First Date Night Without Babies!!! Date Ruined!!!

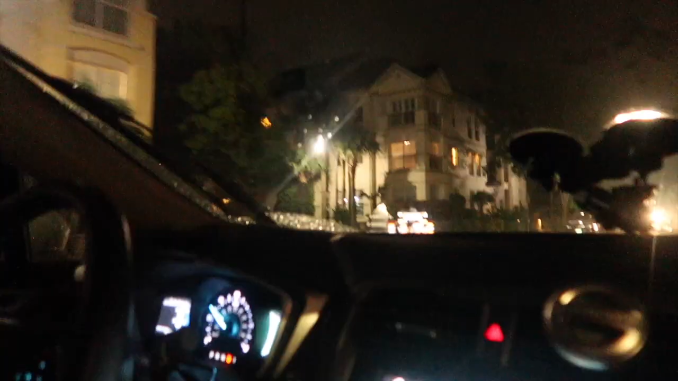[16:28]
thought this area is so cute. These little condos down here in this area.
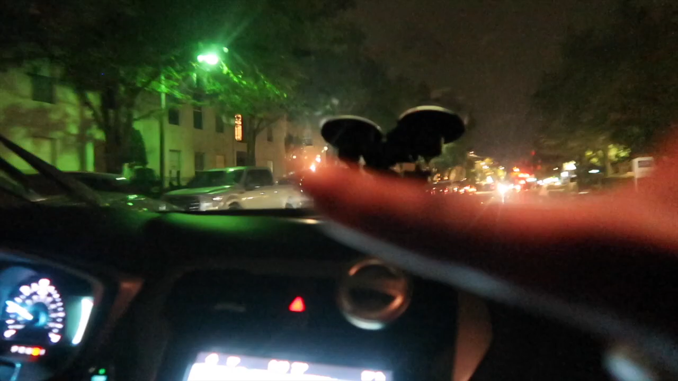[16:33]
I bet they're so expensive though, but they're so cute.
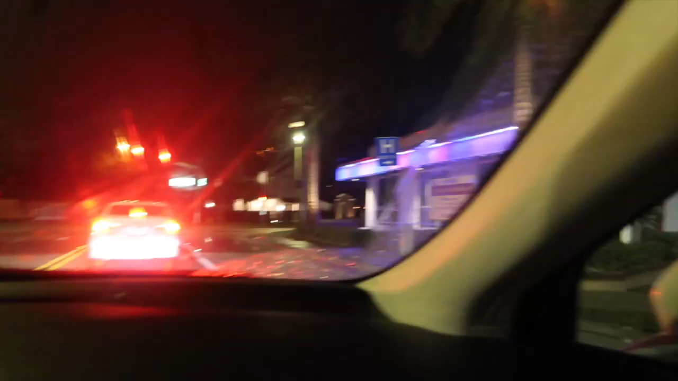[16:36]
My best guess is this could be an adult store.